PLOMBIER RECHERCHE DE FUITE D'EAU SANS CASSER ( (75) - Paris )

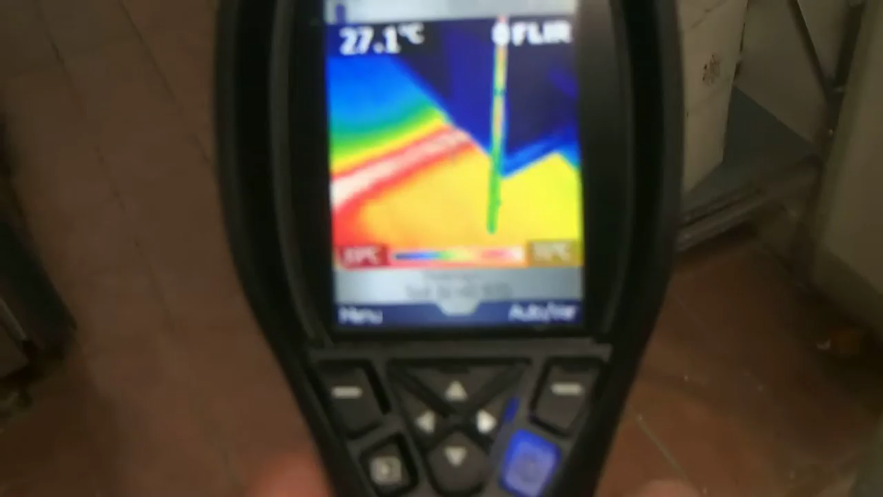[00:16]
nous voyons donc très bien le tuyau d'eau chaude ici voilà
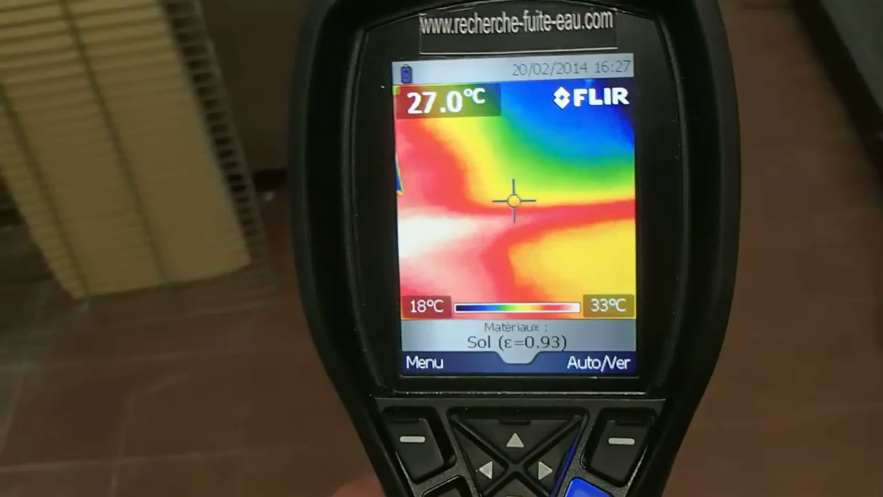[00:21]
On screen: spot 27.0°C, scale top 33°C, scale bottom 18°C
et l'emplacement de la fuite donc qui est ici et l'eau chaude qui s'échappe
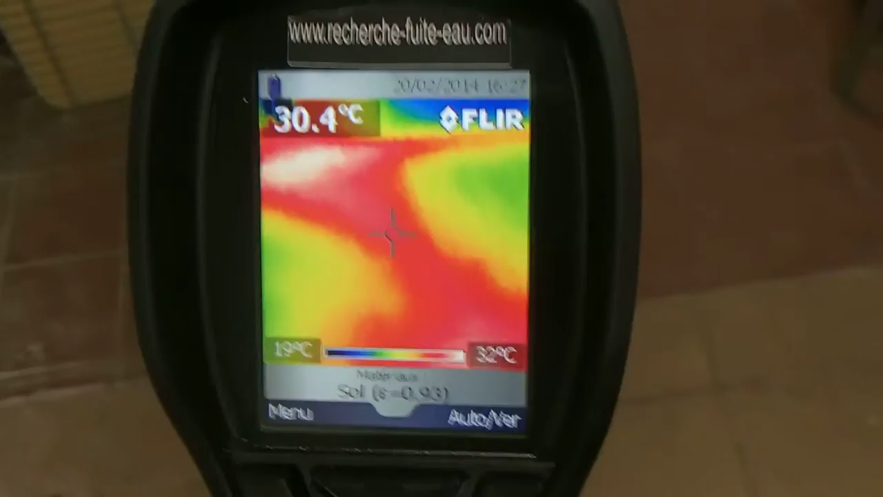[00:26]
On screen: spot 30.4°C, scale top 32°C, scale bottom 19°C
en passant sous la balle de ce côté et ce côté et